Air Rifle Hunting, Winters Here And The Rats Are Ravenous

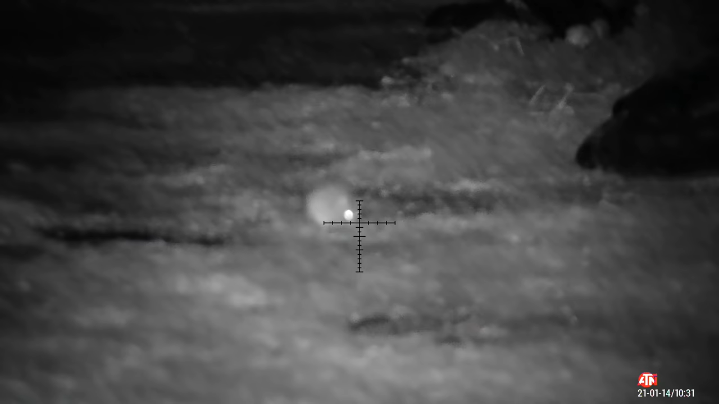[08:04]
here's another one at close range another 10 yarder
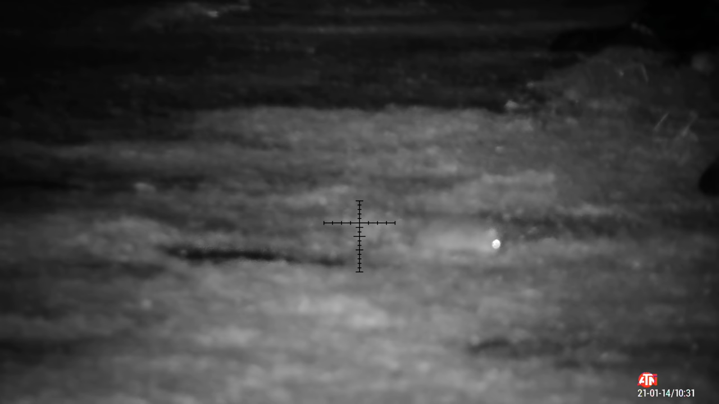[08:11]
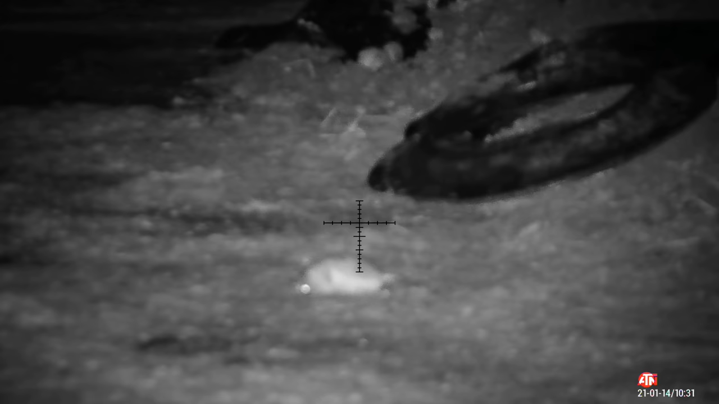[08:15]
it's about three quarters growing that one
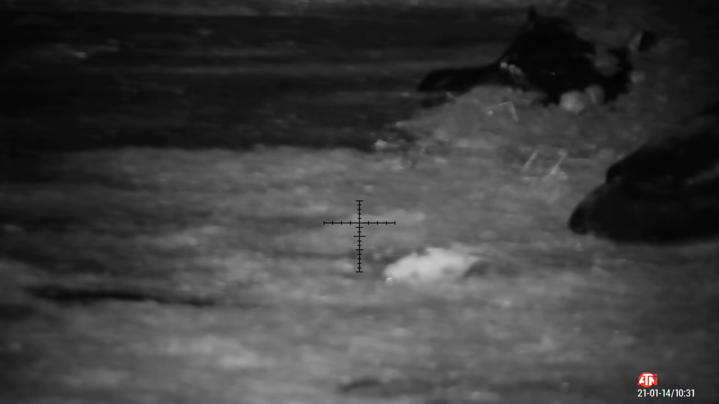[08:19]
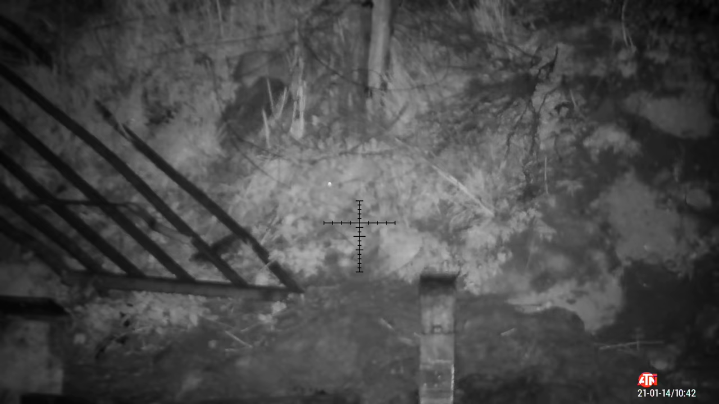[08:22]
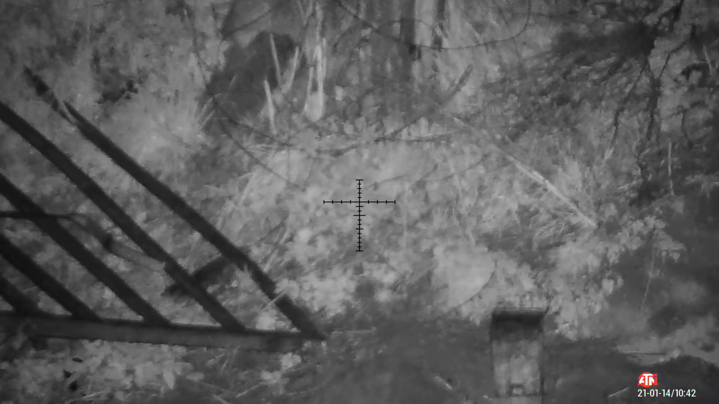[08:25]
i'm not convinced this were a rat i saw two pairs of eyes that sound did sound like a rat skull
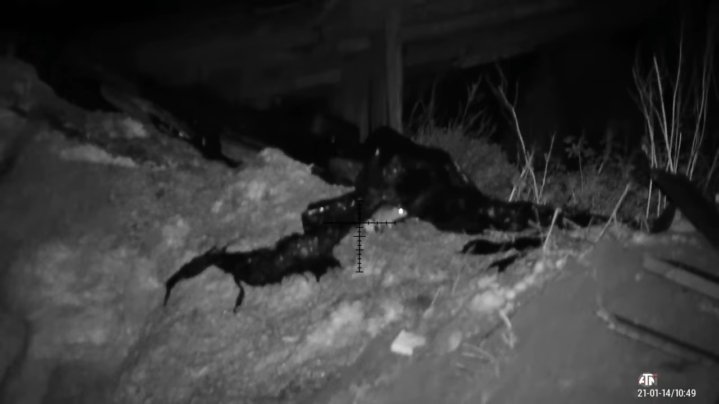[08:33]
see how fidget they are screwing around from place to place
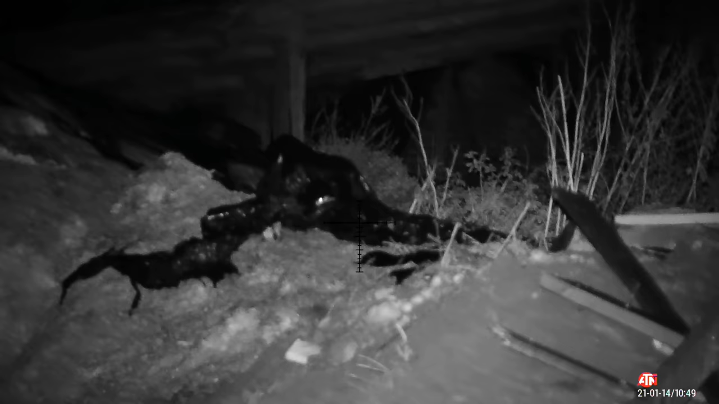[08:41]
you can't take shots at moving targets it's not ethical and you're not going to achieve clean kills i'm just waiting for it i'm thinking about it then but i knew it was still too fidgety
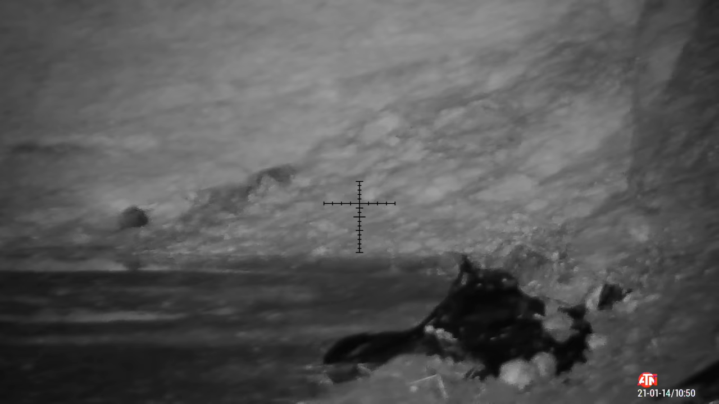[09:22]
proving to be a successful foray so far i weren't sure whether i didn't have to retreat to cover
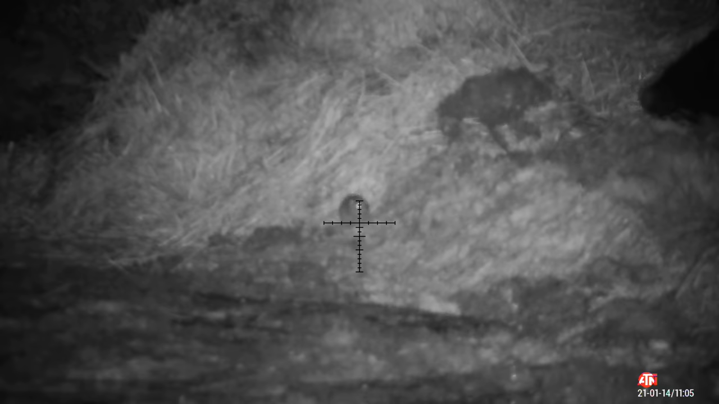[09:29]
these young ones like to jump around a little bit
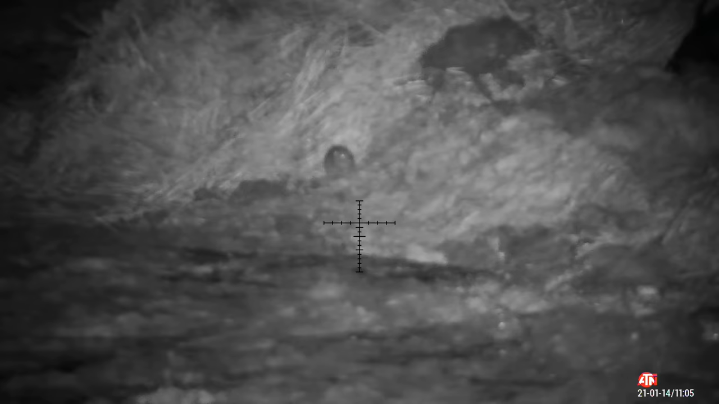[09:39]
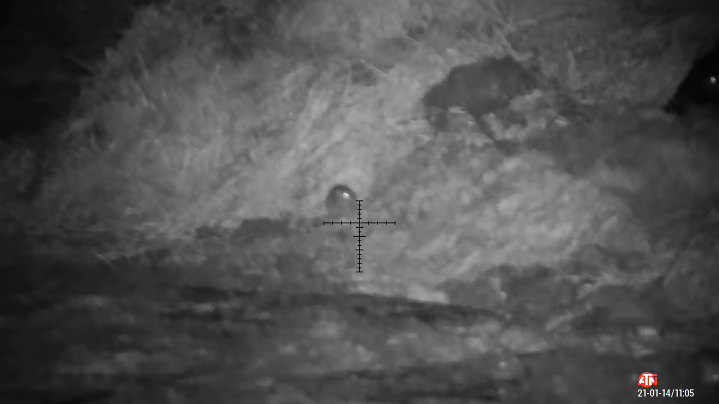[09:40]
this corner i think there must have been a nest close by it's had two or three youngsters
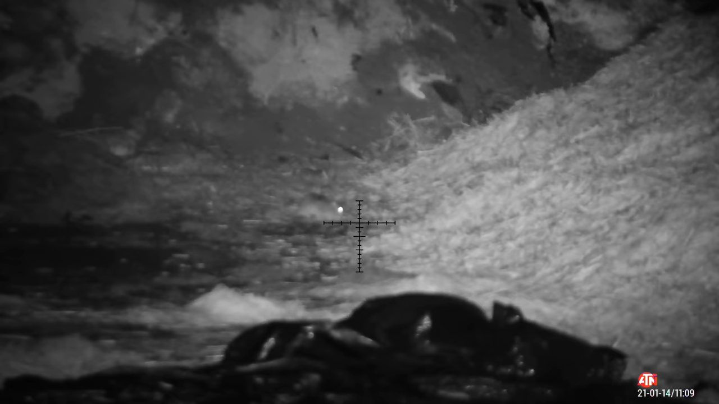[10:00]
just sits like that it's going to get shot
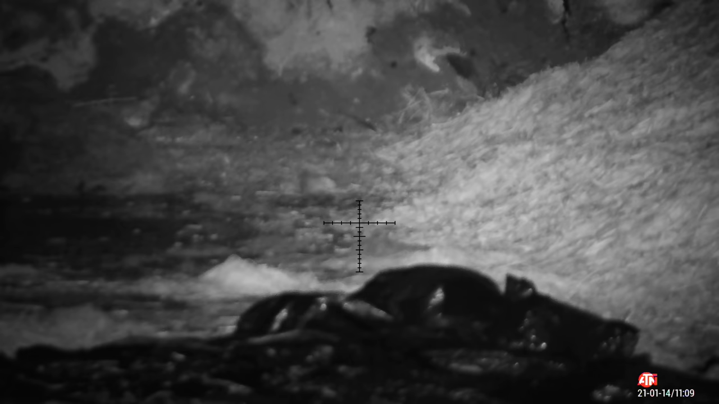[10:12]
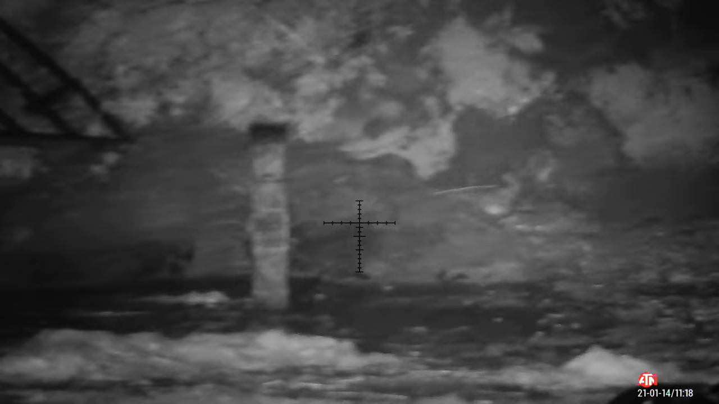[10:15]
it's another case of being patient i've seen this right and i'm tracking it
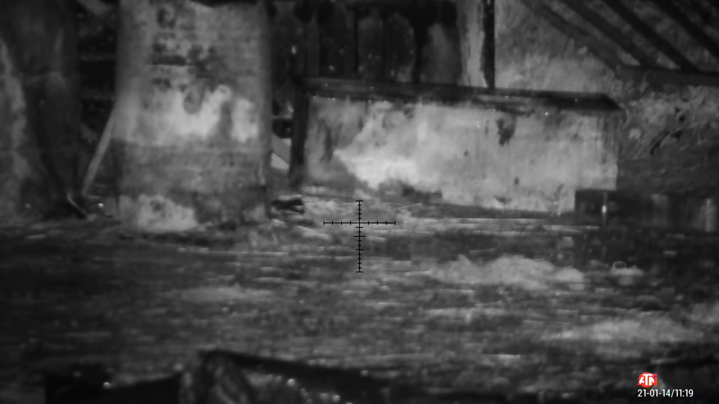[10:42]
this one come bounding down after seeing or listening to its mate being shot that curiosity got better it
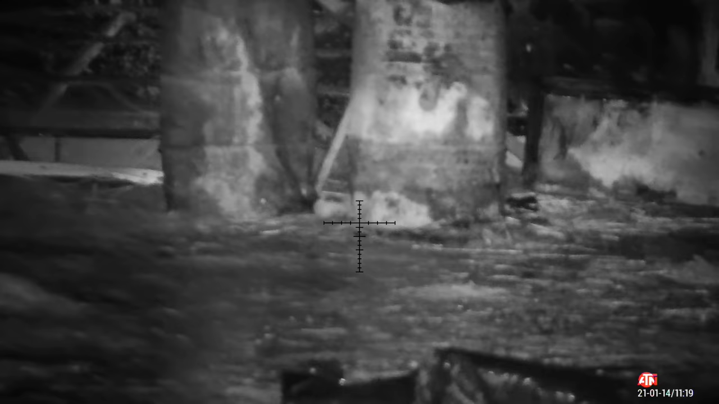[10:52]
that was another nice clean kill this little corner at farmyard was quite productive
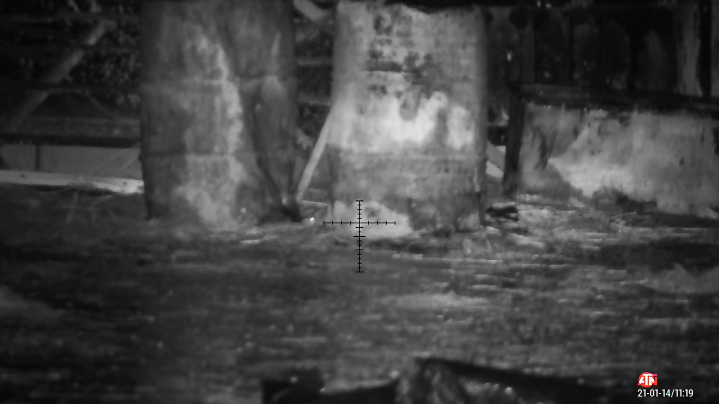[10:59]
the stretch it ranges at 30 yards
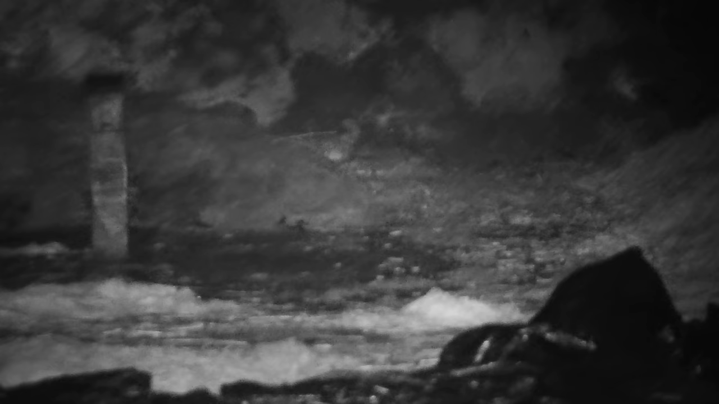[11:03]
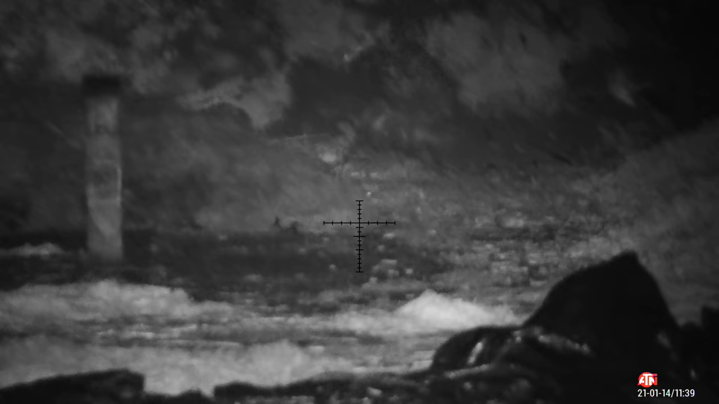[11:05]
you can just see a flickering eye there behind the mound of earth just waiting for it to pop its head out another one comes into view looks like the board piece appeared but first right of looking at it shot off to the left you can just see its iron eye top left hand corner at the screen do notice it i really just get comfy again
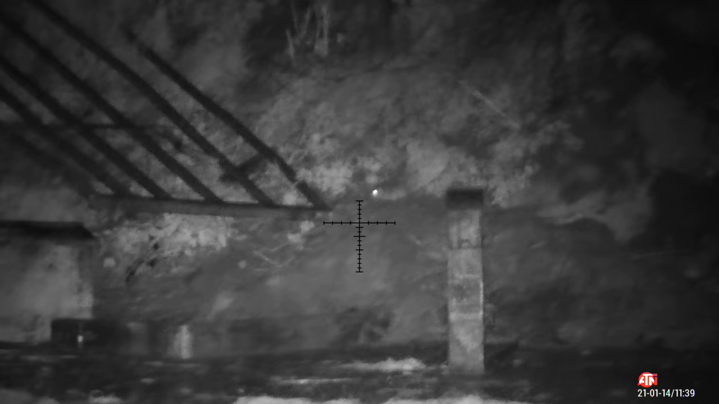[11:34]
and send another one rolling down hillside
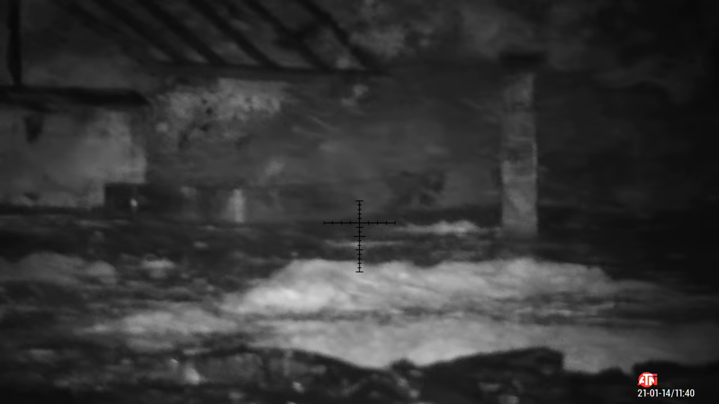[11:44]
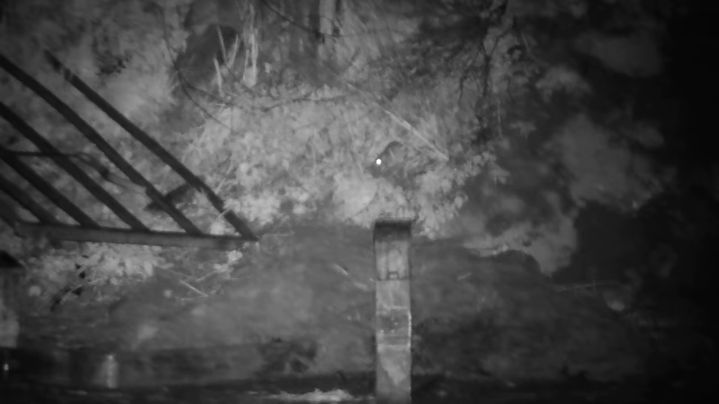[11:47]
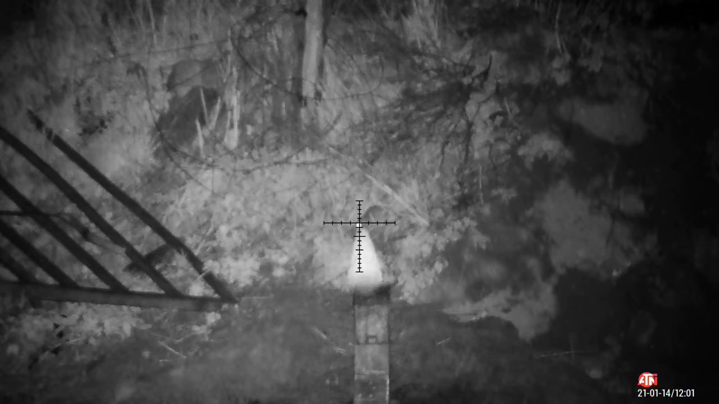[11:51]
same banking different right same result
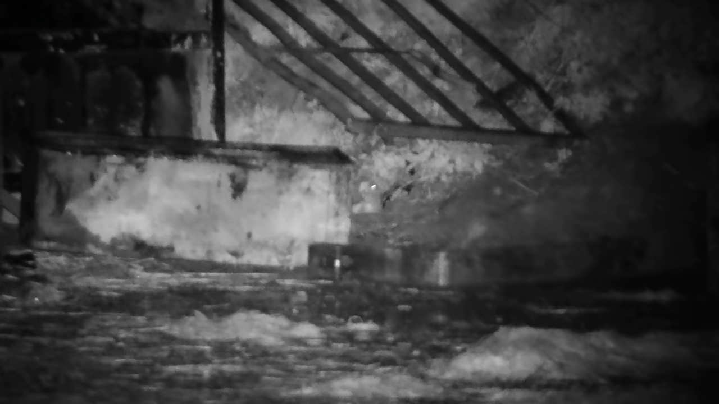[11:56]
that one fell forward there it is just rolling down to the bottom of banking
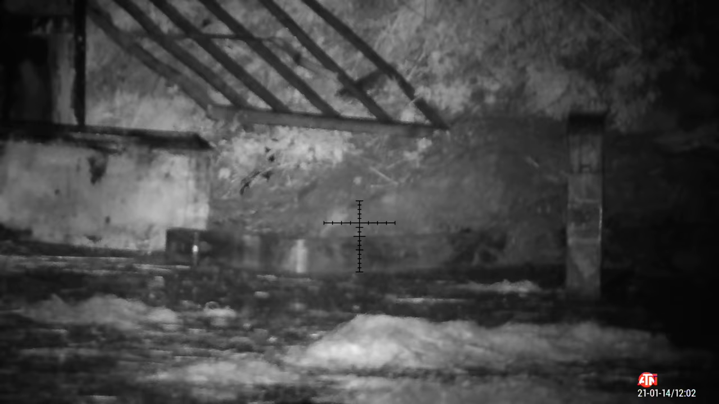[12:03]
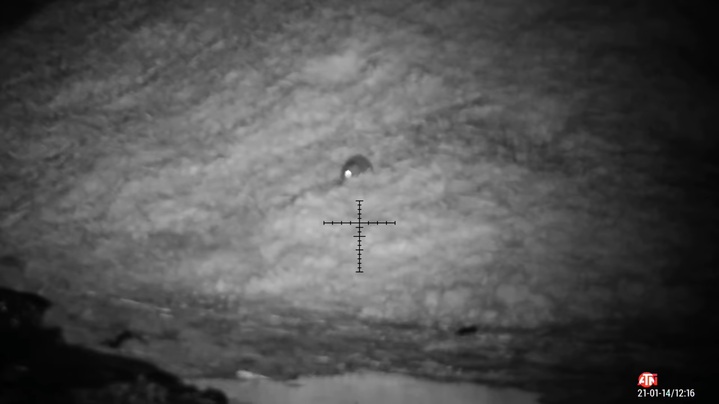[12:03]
this one's feeding on chips trying to get fat for winter